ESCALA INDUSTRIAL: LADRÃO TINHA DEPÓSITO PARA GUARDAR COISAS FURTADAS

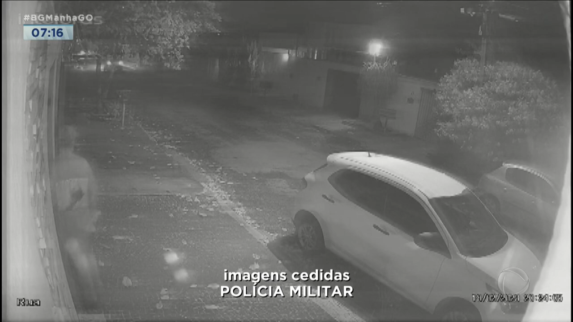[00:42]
desce do veículo e observa o movimento da rua para arrombar o portão com uma chave de fenda. Rápido, consegue entrar. Depois, estaciona de ré,
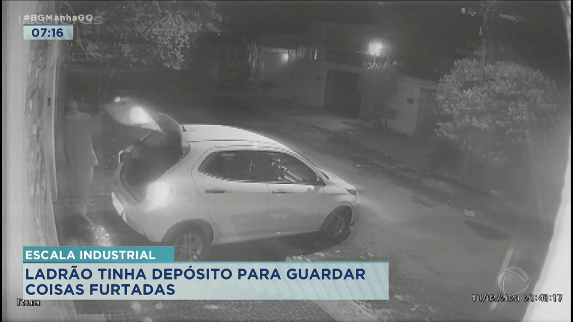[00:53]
abre o porta-malas e aí começa a pegar tudo de valor que achava pela frente.